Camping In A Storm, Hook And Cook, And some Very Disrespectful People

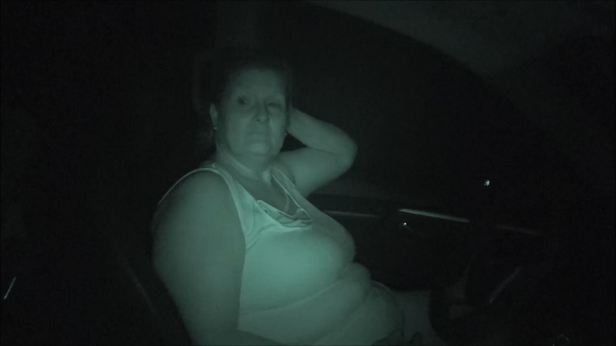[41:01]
Heat yeah. index? Mm-hmm. Yeah, it was pretty hot. Very hot. That rain, though, as soon as it stopped, man, it got hotter.
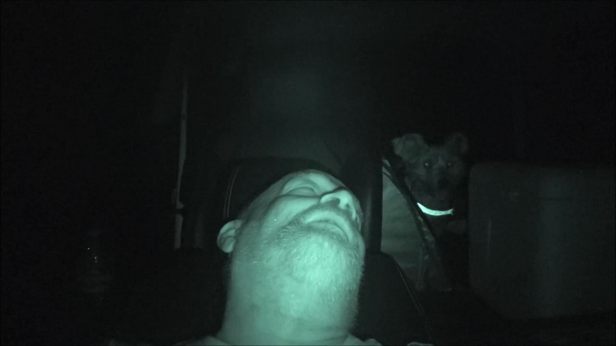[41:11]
Yeah, it did. So, I'm going to let my back rest. This is going to be it for tonight. So, say bye, Buck. Buck says bye.